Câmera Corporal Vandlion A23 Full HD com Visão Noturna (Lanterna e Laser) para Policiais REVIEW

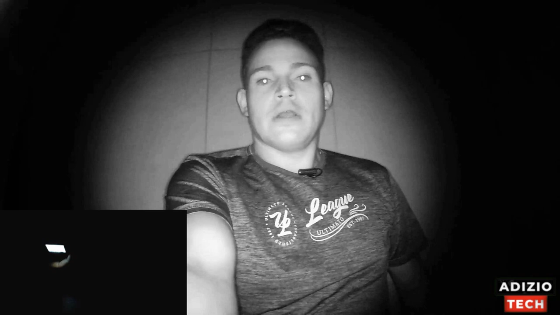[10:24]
bom a partir de agora essa é a qualidade de vídeo com os infravermelhos ativos certo estou com o braço totalmente esticado então me conta aí o que vocês estão achando deixa eu apontar aqui para a câmera do celular para que você possa ver o raio de luz olha aí
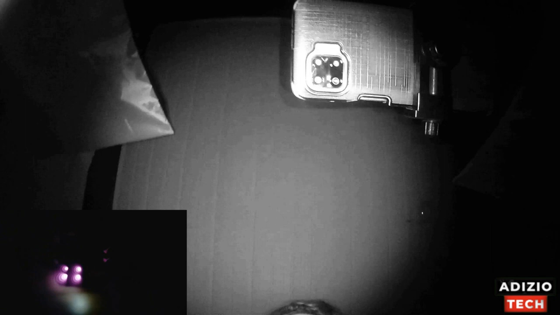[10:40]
dá para ver muito bem enfim então você também pode estar ativando aqui caso queira a lanterna vou desativar agora por exemplo os infravermelhos totalmente e vou permanecer no escuro e vou ativar